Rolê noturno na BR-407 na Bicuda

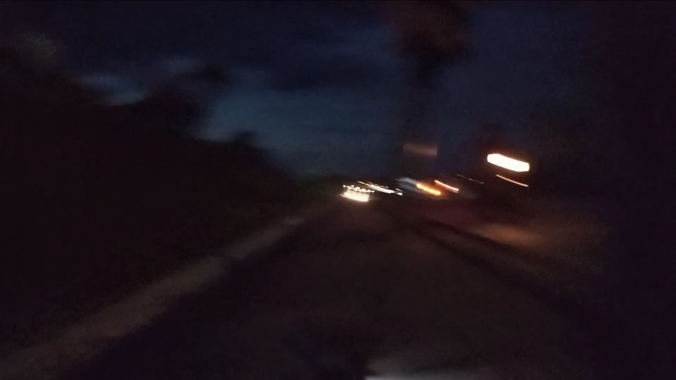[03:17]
Mais um quebra-mola. Mais um, que é o primeiro da viagem.